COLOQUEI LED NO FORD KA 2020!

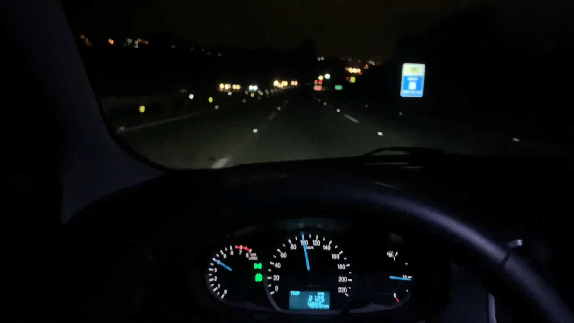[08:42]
Cara, o carro tá muito bonito. Tá muito bonito. Eu falei que ia filmar cockpit. Sensação que dá ao dirigir o casinho. Olha isso aqui, velho. Super moderno, cara.
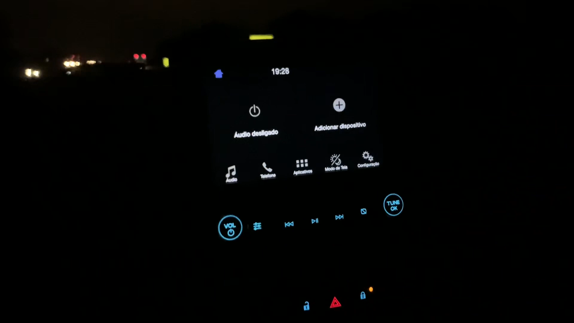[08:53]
Super moderno o carro. A gente vai melhorando o carro. Comentei também no Instagram.
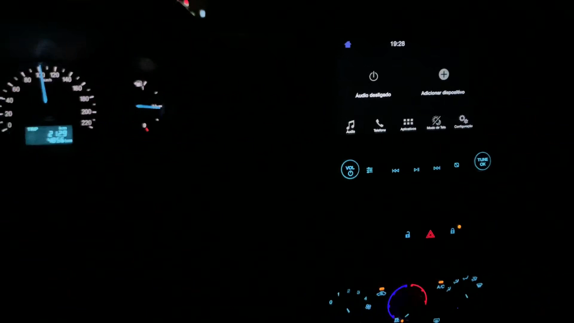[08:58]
Falei que o que a gente fez no Pepper de mudar a iluminação.
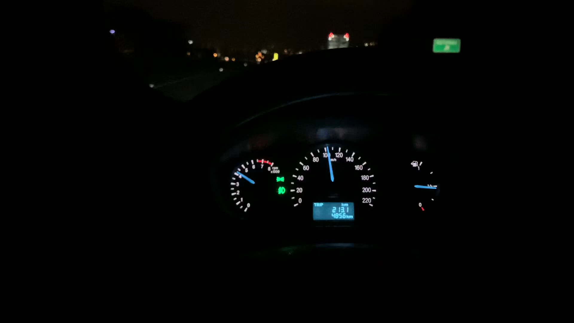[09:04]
Ó, aqui do lado, tudo. Que era tudo vermelho no Pepper.
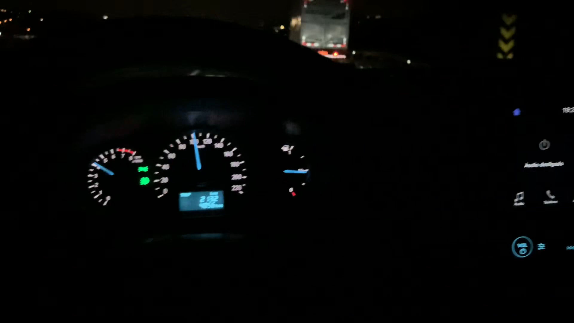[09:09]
O carro já é de fábrica original. O K2020, o nosso. Olha aí, coisa linda.